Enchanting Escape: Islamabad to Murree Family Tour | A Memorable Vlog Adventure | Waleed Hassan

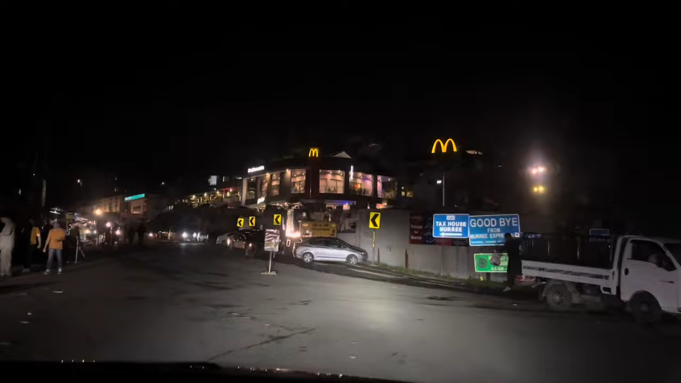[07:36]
गीगा गली चौक से पहले मैकडॉनल्ड्स में बहुत ही खूबसूरत व्यूज़ हैं, बहुत ही प्यारी जगह है ये।